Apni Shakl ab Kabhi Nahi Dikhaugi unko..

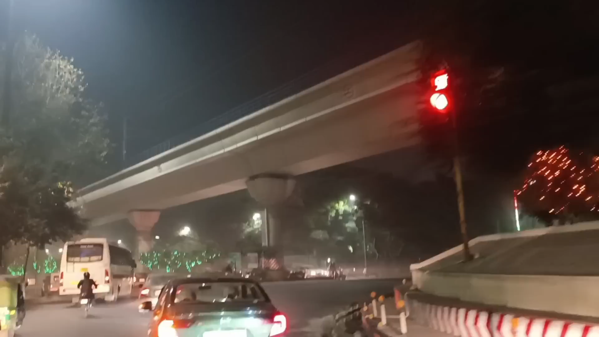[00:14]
बाहर तो दो से तीन घंटे बाद हम में लोट रही हूं अधेरा भी हो गया है और यहां का व्यू
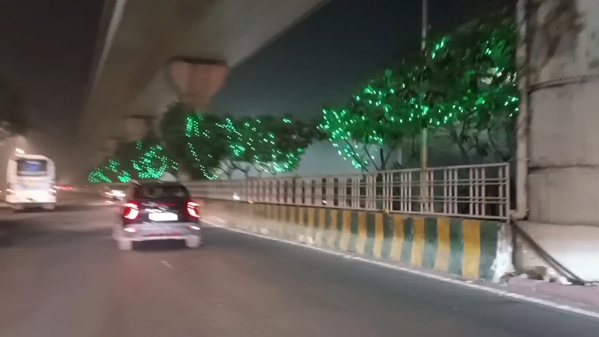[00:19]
बहुत अच्छा था आप देख रहे हैं पूरा नॉड़ा एकदम जगमग जगमग सज गया है तो सोचा आपके साथ भी क्यों ना शेयर करू